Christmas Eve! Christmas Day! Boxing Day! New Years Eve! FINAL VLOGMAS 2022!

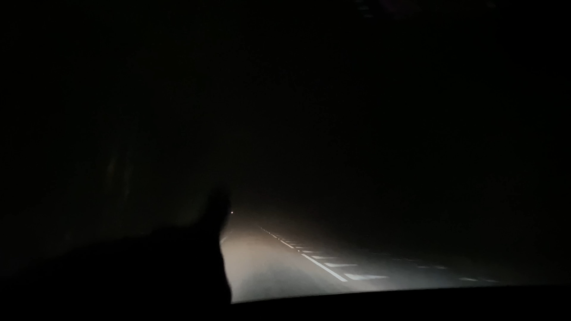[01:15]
Look at it. It's pitch. Look at it. Oh my goodness. I'm signing off. Oh, well, here we are at the Morrisons and there is actually cars around.